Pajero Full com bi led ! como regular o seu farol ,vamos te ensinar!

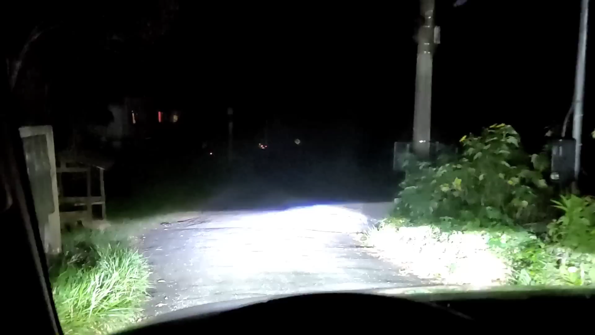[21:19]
Baixo. Agora vamos pegar bem ali na reta ali ó. Vamos acionar esse farol baixo pra vocês verem.
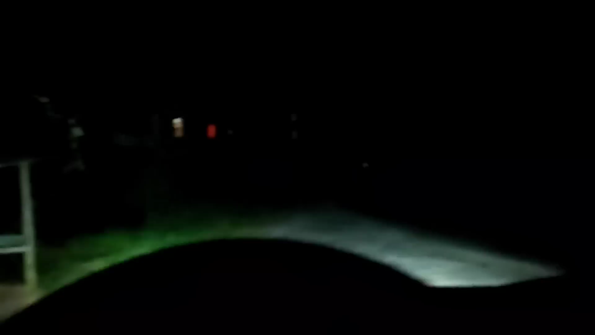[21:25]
O que vocês vão falar dessa iluminação? Vamos ver aqui? Farol baixo ó.
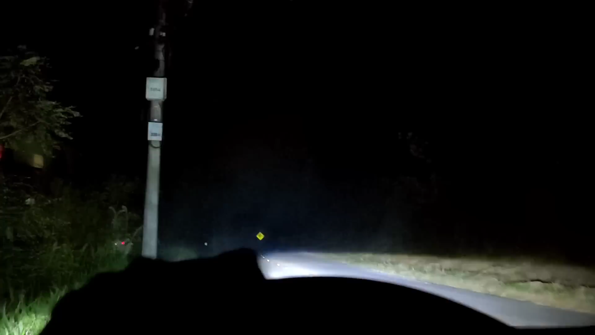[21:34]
Deixa eu só pegar aqui um pouquinho a reta. Olha aí ó. Luz alta.
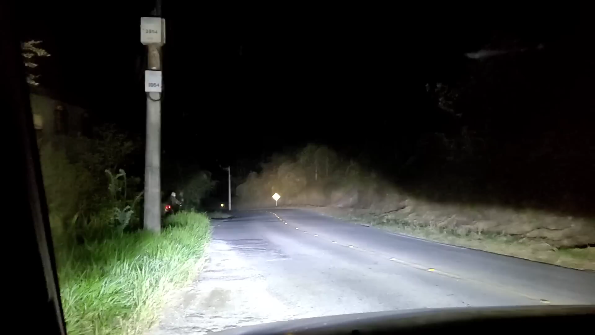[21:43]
Agora sim a gente vai ter um carro iluminando né. Vamos deixar o carrinho passar do lado. Olha. Tá aqui lá de fora. Luz alta. Você tá doido. É muito farol né galera. Tamo junto. Tamo junto. Tchau. Tchau.